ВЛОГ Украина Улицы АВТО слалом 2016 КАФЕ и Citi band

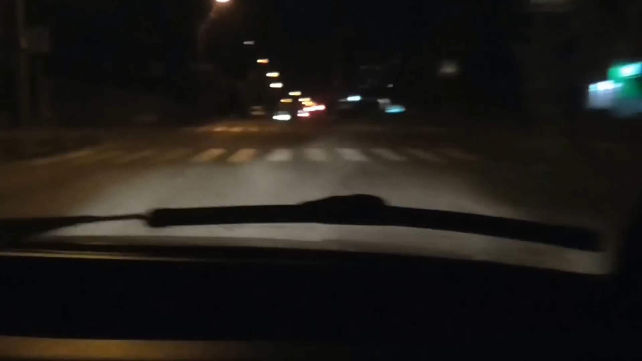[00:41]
Максима Залезняка. А, Максима Залезняка. У нас очень много улиц имеют другие названия. Но мы еще по старинке все равно называем их. И, наверное, еще долго будем называть. А может, когда-то их назад переименуют. Потому что те названия были уже привычны. Это район Пилипенко.
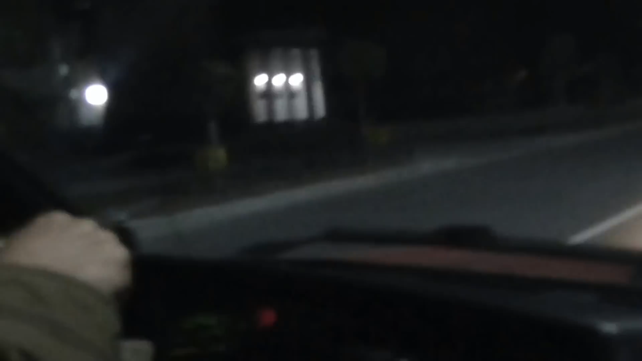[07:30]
С какими колоннами прям. Тоже свет горит полсилы. Просто иногда интересно проехать даже нам. По такому ночному, это еще не ночной, а вечерний город. Это самый-самый центр.
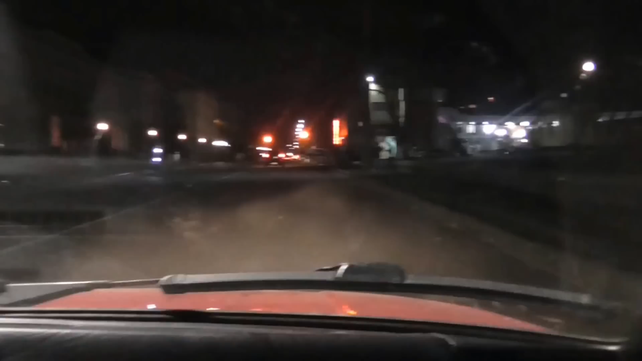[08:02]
Слева филармония, справа тоже центр. Хрещатик Сити, не? Хрещатик.
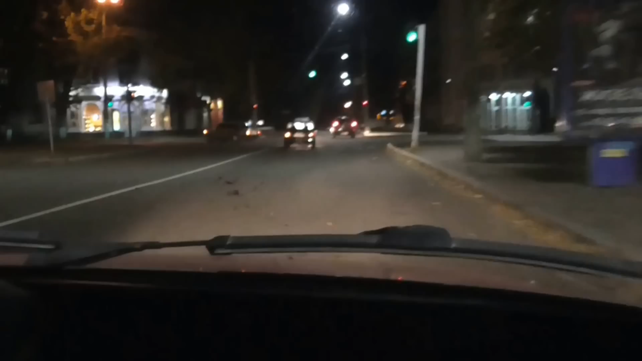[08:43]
А так, конечно, полумрак такой. Так, впереди у нас медицинская.
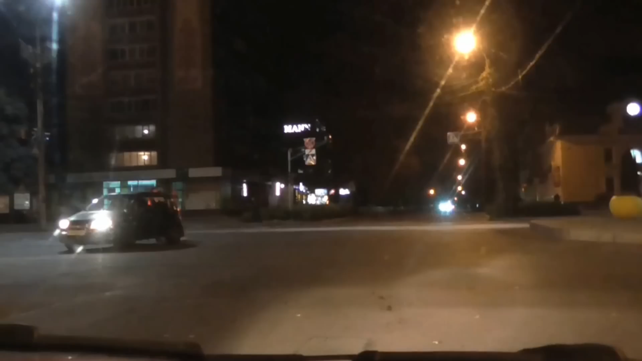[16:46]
Светофорный рубль работает. Не работает. Не работает. Светофор ночью отключили. Вот здесь центр йога, где я сегодня была на занятии. Сейчас я вам покажу.